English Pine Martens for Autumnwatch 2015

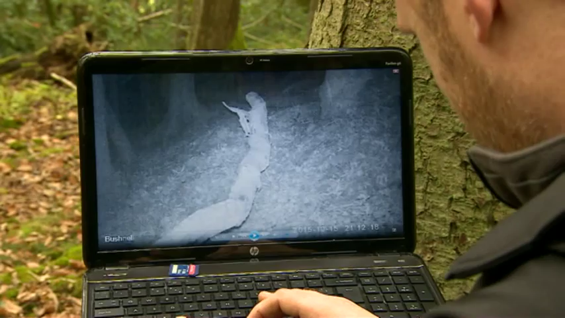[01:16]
but don't worry here's a pine martin appearance that Stuart recorded in these woods a bit earlier
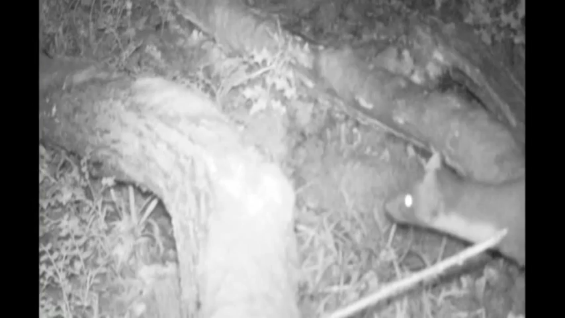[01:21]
so the most exciting possibility here is these are English pine martins thought to be extinct for a century but somehow surviving in Shropshire but